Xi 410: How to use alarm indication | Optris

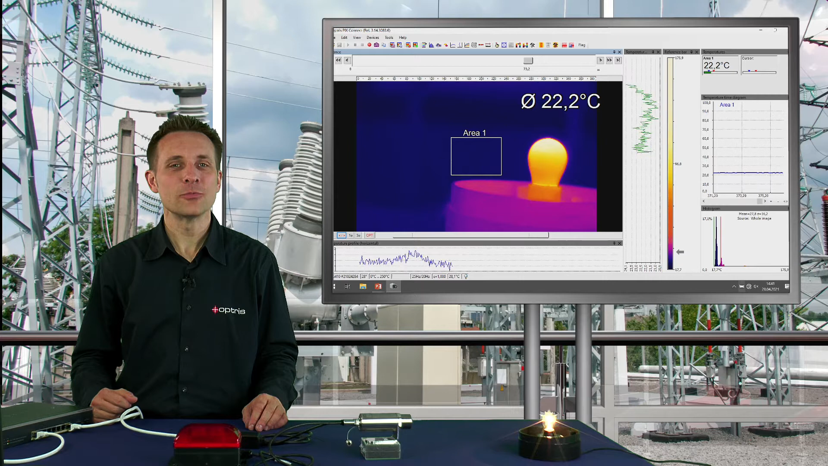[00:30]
For sure, it is also possible with an Ethernet connection and with your PC to show the alarm signal.